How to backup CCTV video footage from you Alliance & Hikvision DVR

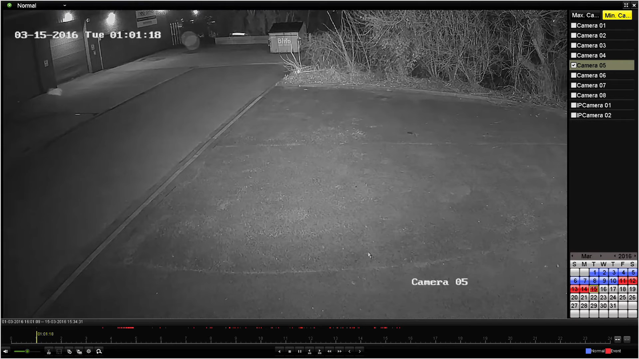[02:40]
The second method of backing up that we're going to look at today is if you're doing it from the playback menu. So we've entered the playback menu and we've selected the camera we wish to play back from and we're just going to select the date again we're going to select the same date and then we're going to skip to the time period that we wish to back up. So we can skip forward on the timeline.